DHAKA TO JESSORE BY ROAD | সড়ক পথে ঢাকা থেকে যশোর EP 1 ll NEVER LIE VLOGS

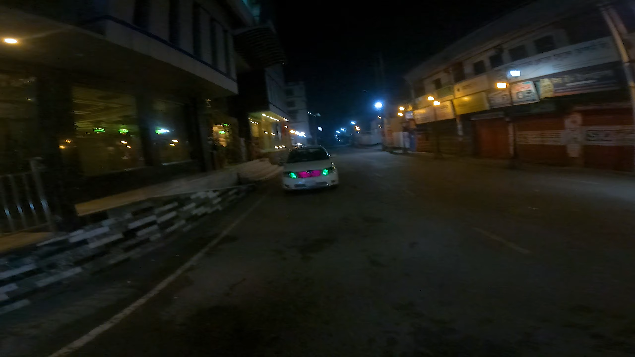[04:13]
রাতের শহর, জাদুর শহর, জানি না এই হোটেলটার নাম কি ভাই, বাহ সুন্দর, মিড লাইফ স্টার হোটেল এন্ড রেস্টুরেন্ট।